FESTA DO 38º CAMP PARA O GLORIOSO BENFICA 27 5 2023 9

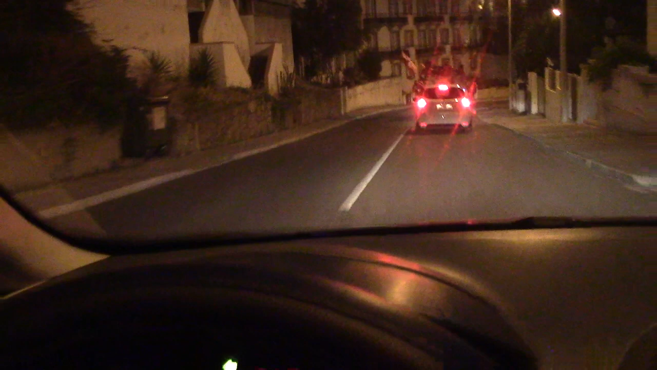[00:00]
Estamos a entrar na cidade de Abrantes. Na verdade, isto é uma festa como nunca visto.
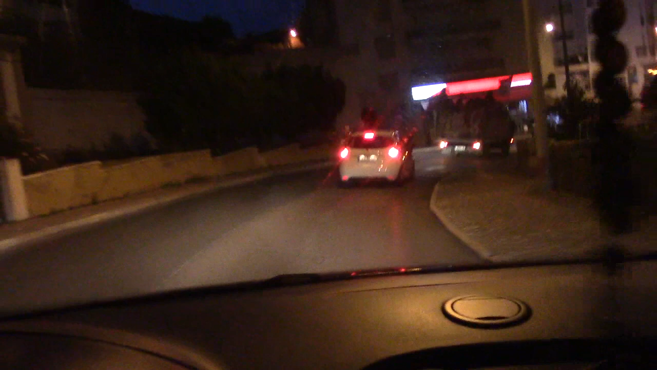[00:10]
Nós já conquistamos 38 campeonatos, mas este foi aquele que mais gosto deu, porque, de facto, contra os energumes da arbitragem vergonhosa, todo este campeonato, tudo fizeram para que o Benfica não fosse campeão,
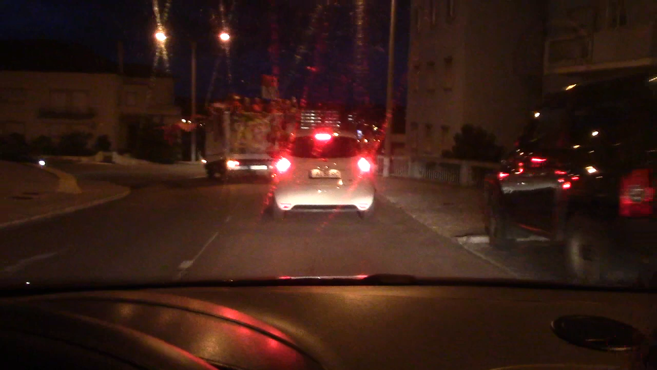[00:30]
e aqueles porcos do Porto, vergonhosos, que é uma equipe de reacionários, mercenários, terroristas, aquilo não é uma equipe de futebol, é uma equipe de terroristas, tudo fizeram para deitar abaixo o Benfica, vergonhosos. O Benfica é campeão com todo o mérito, contra tudo e contra todos, e cá estamos nós a festejar, aqui na cidade de Abrantes,
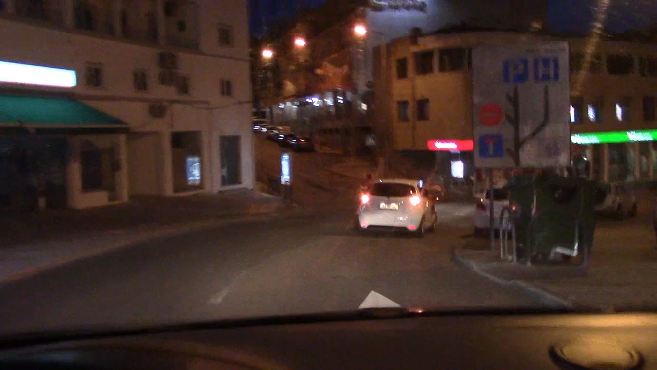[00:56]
uma grande caravana que vem atrás de nós para festejar este 38º campeonato.
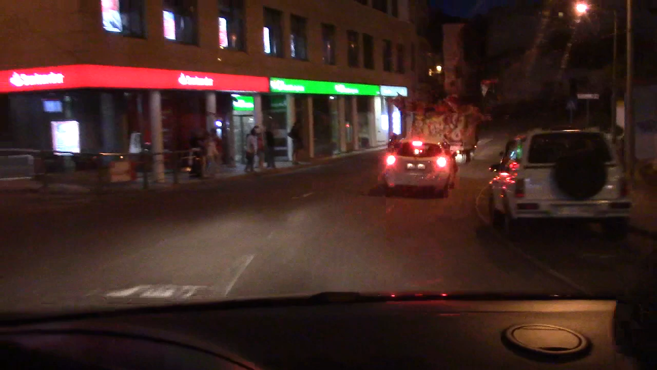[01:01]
Muita gente a apoiar, muita gente a celebrar.
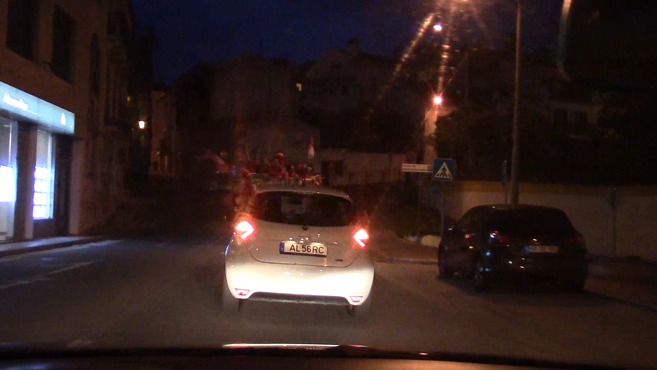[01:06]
É de facto uma coisa espantosa de ver.
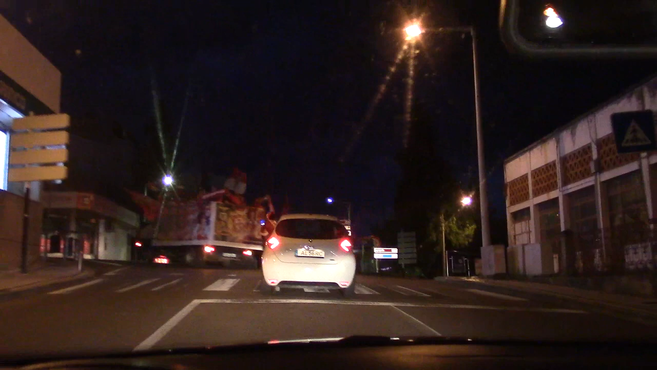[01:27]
Estamos nós aqui a entrar, de facto, na cidade.
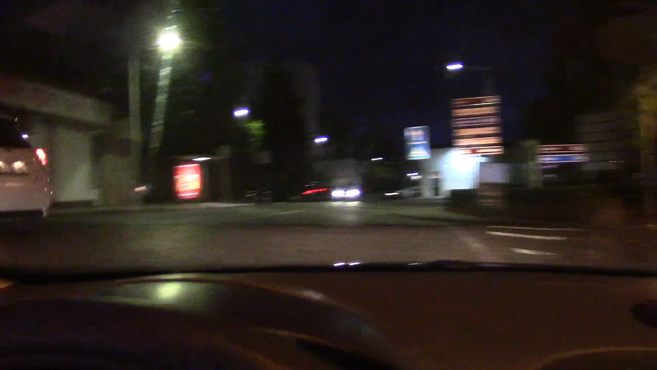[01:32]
Na cidade de Abrantes.
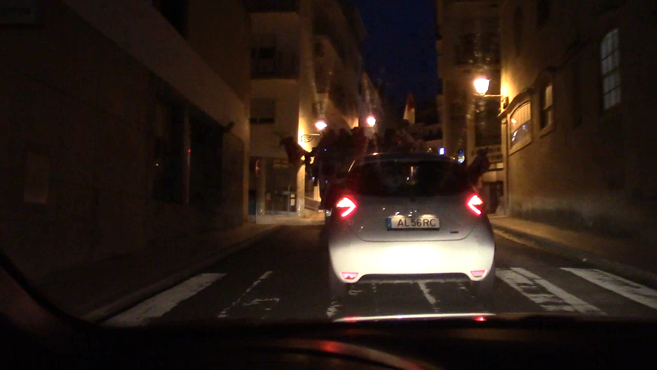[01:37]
Com uma grande caravana que vem atrás de nós, que eu vou mostrar a seguir. Mas agora, como vou também atrás da carrinha que leva o pessoal.